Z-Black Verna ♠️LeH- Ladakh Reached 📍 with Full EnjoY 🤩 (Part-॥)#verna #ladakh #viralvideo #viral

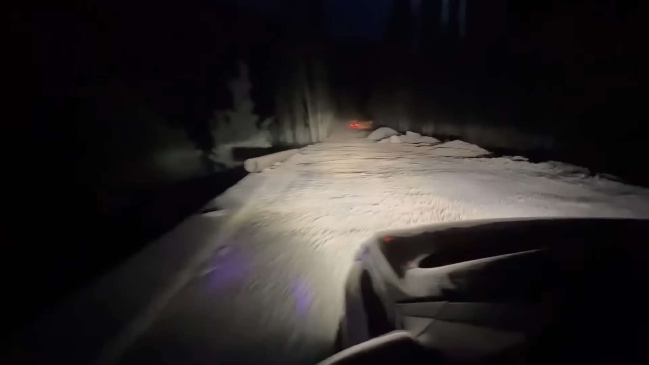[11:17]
भाई अनिकेत ये लाइट तो बहुत ज्यादा ही अच्छी और काम आ रही है
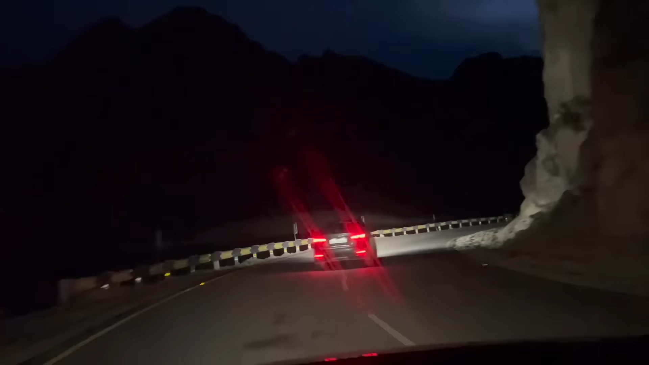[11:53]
देखो अब जला सामने वाली गाड़ी का थ्रो देख, ये है मजा भाई। और भाई इसीलिए मैंने फ्रंट उतारा था, बस यही रीजन था फ्रंट था, शीशे की फिल्म उतारने का, वरना कोई दिक्कत नहीं थी।
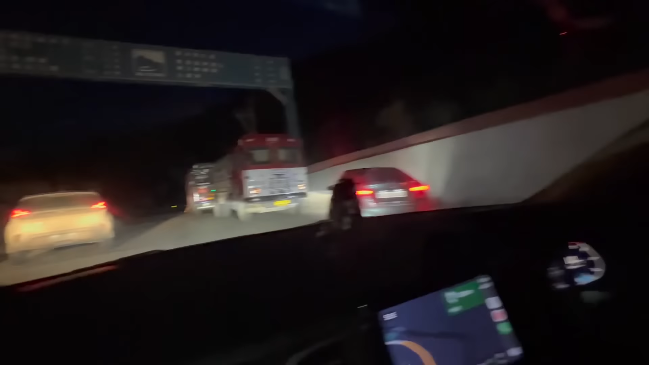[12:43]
तो भाई ये अपनी चौथी एंट्री है।
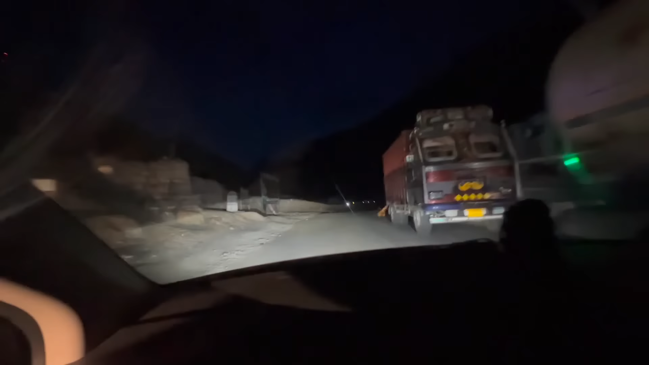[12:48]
ये कुछ नहीं करते, बस अपना रजिस्टर में नाम लिखते हैं, गाड़ी नंबर लिखते हैं, इसलिए कि इन्फॉर्मेशन रहे कि गाड़ी कितनी ऊपर जा रही है, कितनी गाड़ियां जा चुकी हैं, और ट्रैक रहे ना कि ये गाड़ी यहां पहुंची है,